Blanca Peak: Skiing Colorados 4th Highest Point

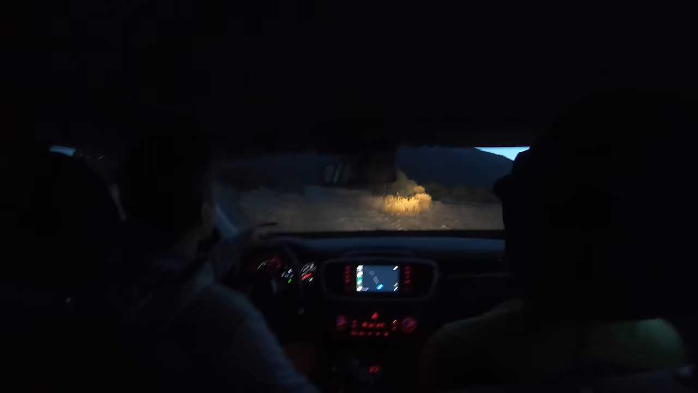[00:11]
we woke up at 4 45 this morning to put our things together at the hotel and drive out here to not the trailhead of Blanco